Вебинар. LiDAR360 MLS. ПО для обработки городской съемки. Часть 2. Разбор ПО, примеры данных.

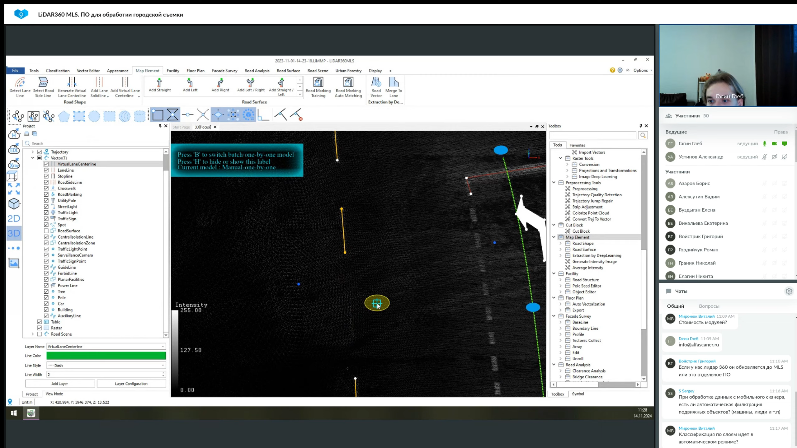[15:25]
Либо выбрать этот инструмент и строить это вот как вам угодно. То есть, несколько вариантов использования этого всего есть. Далее это вручную создать центральную линию.
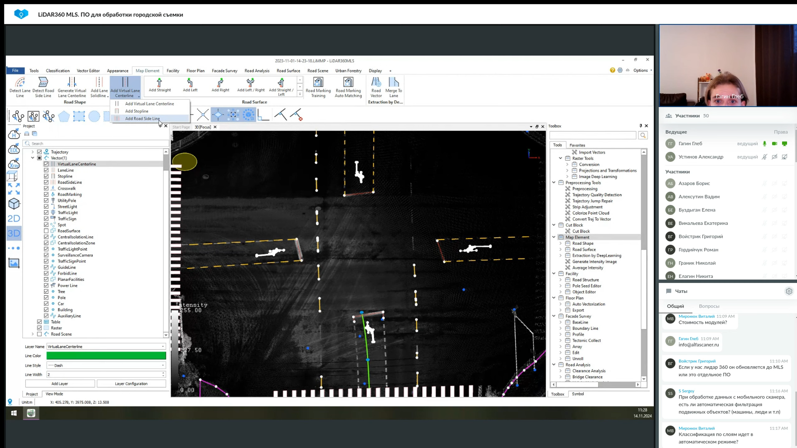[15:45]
Можно поставить стоп-линию. Она выглядит вот таким образом. Это красная линия. И Road Side Line это вручную генерация вот этой линии.
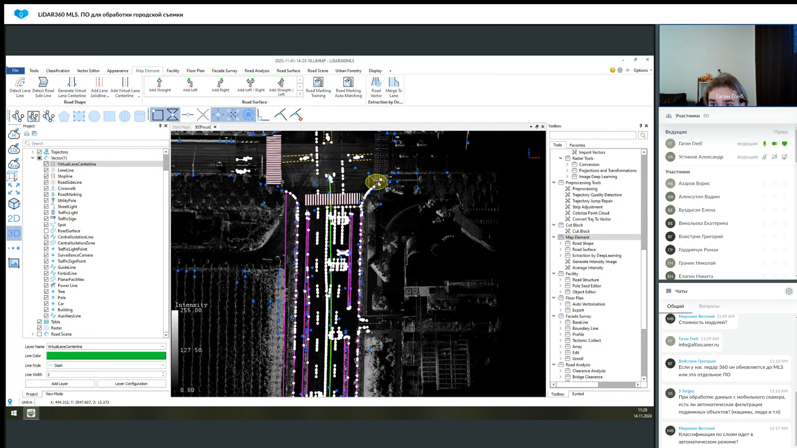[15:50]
Далее по функциям. Это разметка, но уже не линейная, а дублирование знаков.
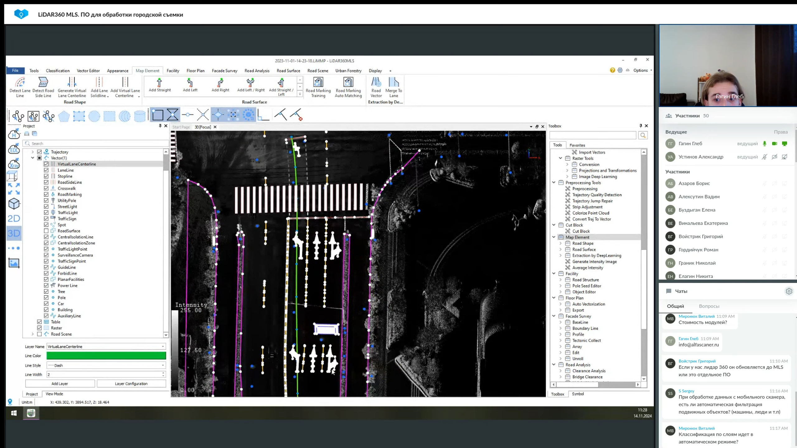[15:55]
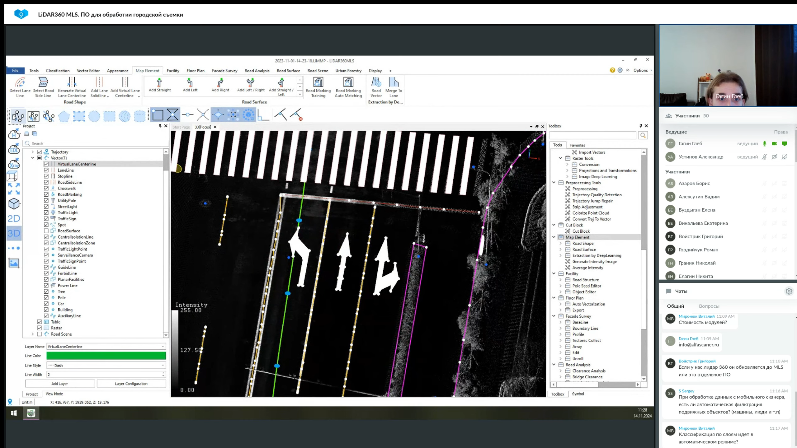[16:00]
То есть, таким образом, мы можем разместить знак на векторном слое, который будет дублировать настоящий какой-то знак.
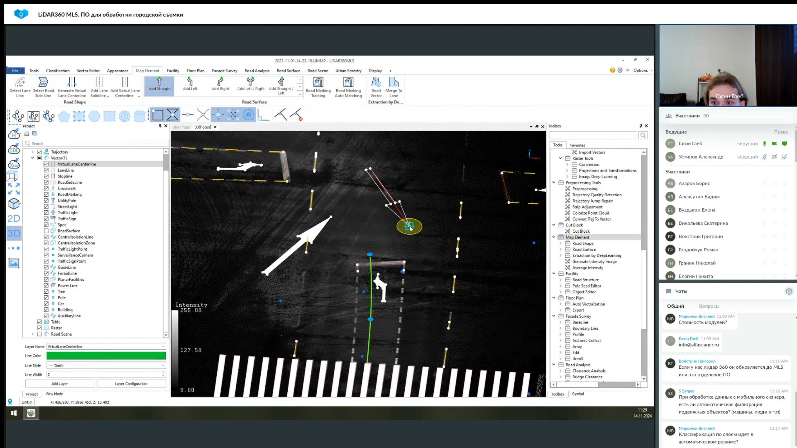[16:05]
Набор этих знаков довольно большой. Это прямо-лево комбинация, прямо-лево и так далее. И, в том числе, это могут быть какие-то дополнительные знаки в виде пешеходного перехода,
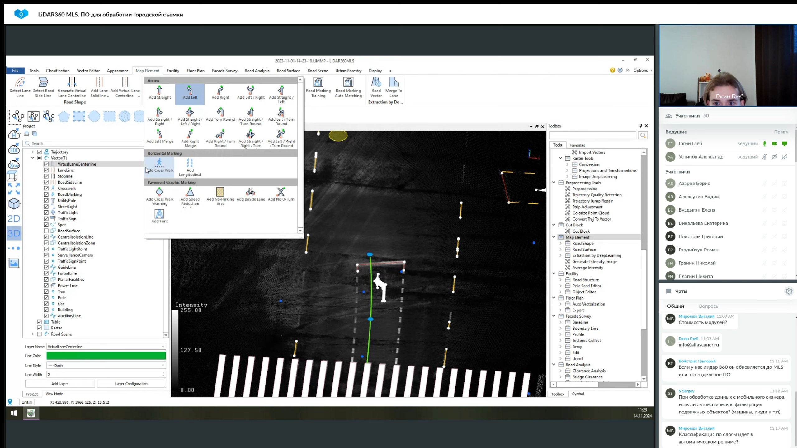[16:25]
велосипедной полосы, там нету поворота и так далее.
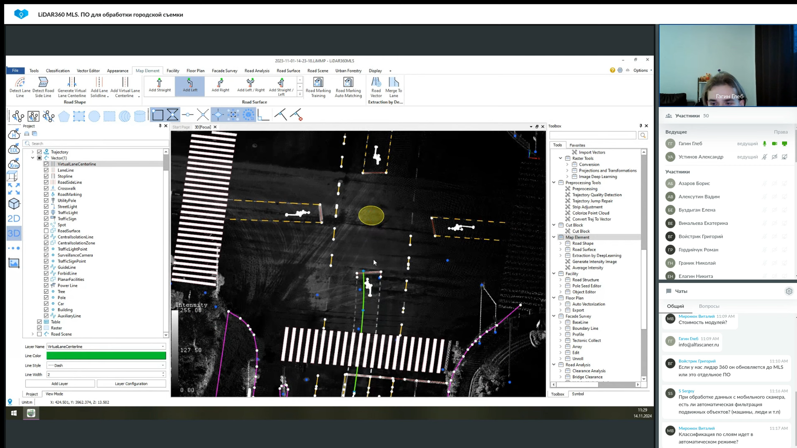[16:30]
То есть, здесь идет полноценный инструментарий, который позволяет размещать
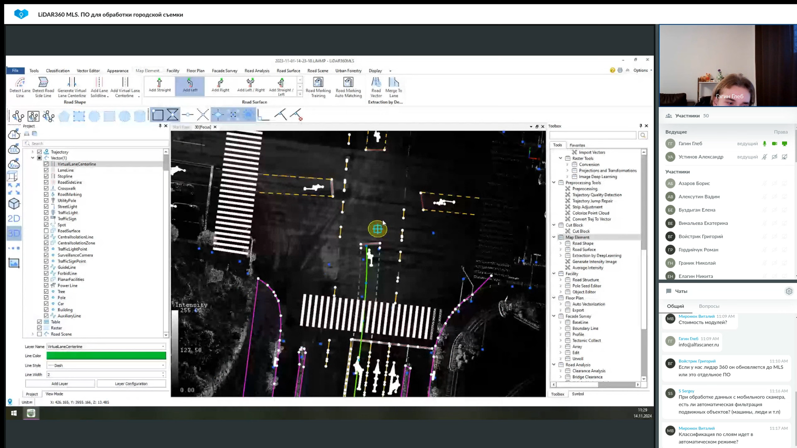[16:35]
знаковую дублирующую разметку на полотне. Это все будет в векторном слое. И после этого это можно все экспортировать. Также есть возможность автоматического создания всей разметки.
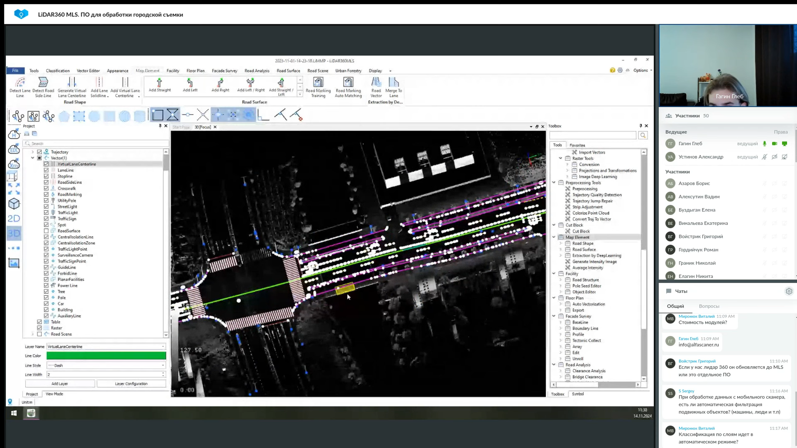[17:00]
Ну, в общем, операция работает приемлемо. Все-таки лучше потом это все контролировать, что-то достраивать вручную, править и так далее, потому что все-таки векторизация это уже ответственный этап,
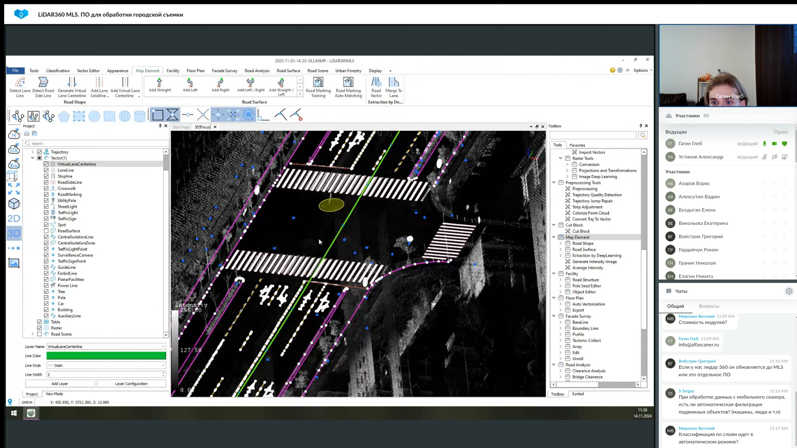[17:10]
и на нем ошибки могут денег стоить.
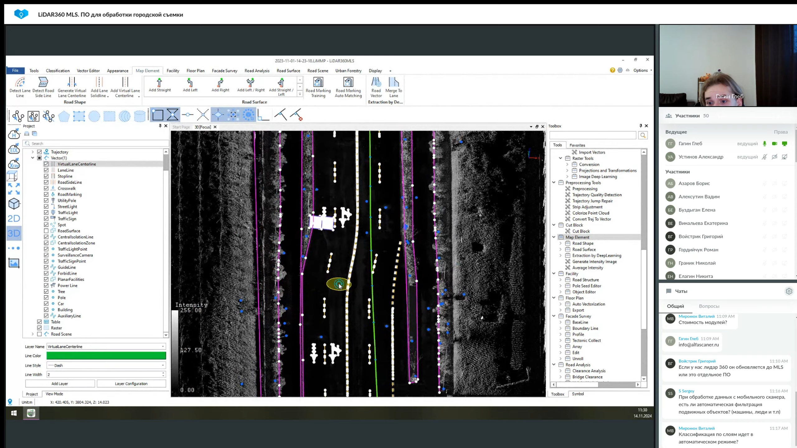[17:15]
Но как какое-то подспорье, чтобы сделать какой-то основной массив работы и после вручную доправить, это, в принципе, рабочий вариант.
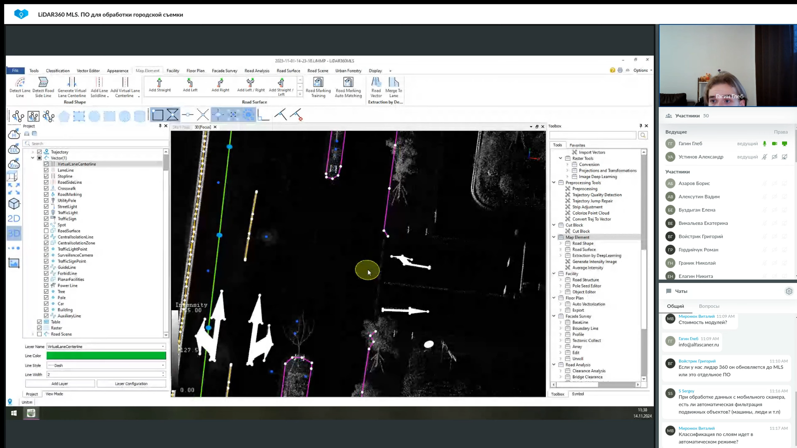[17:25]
И также есть вариант объединения этих линий. То есть, один вектор будет объединен со вторым. Перейдем далее. Вкладка facility, она уже в свою очередь позволяет вручную размещать столбы.
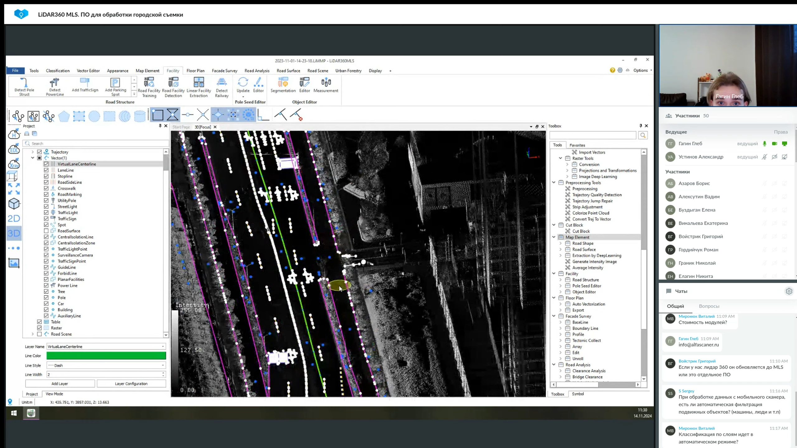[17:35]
Допустим, выберем вот этот по одной точке.
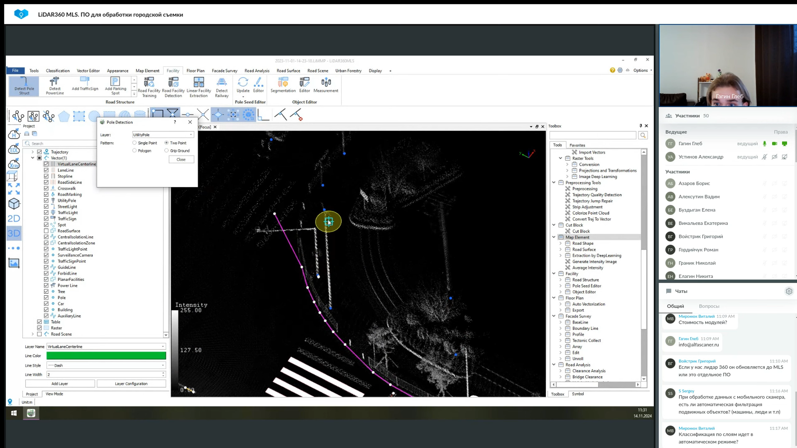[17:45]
Также есть возможность по двум точкам. Это все будет сохранено и можно будет это все выгрузить и так далее.
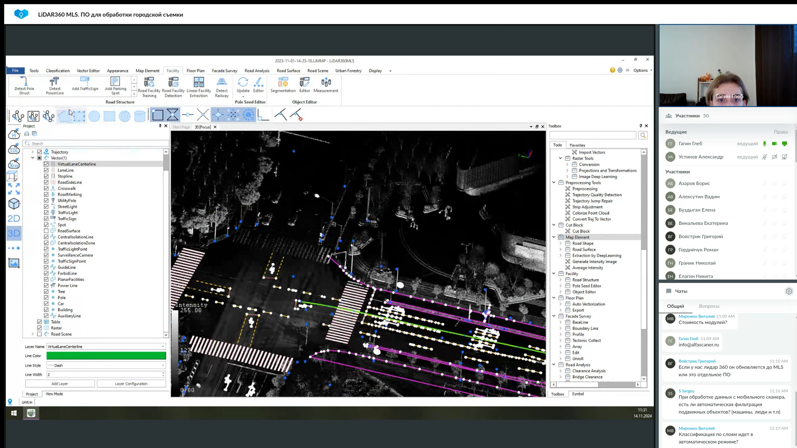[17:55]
То же самое про detect powerline чуть позже скажу. Добавить знак, парковочное место, разместить люк. Также будет экспортирован из проекта и так далее.
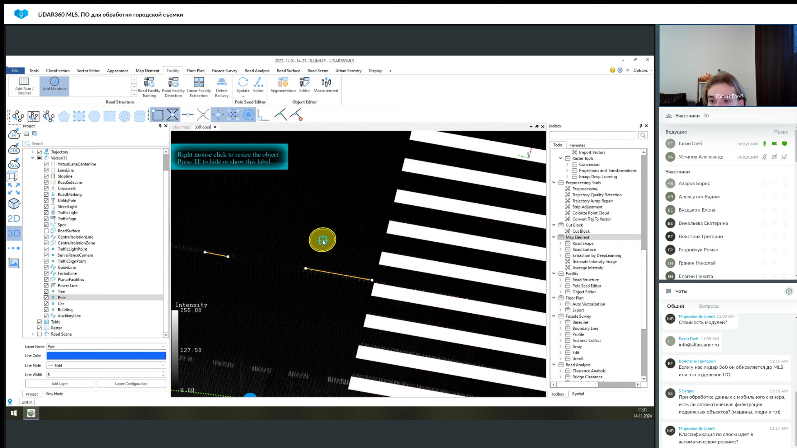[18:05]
Но более интересный инструмент это road facility detection.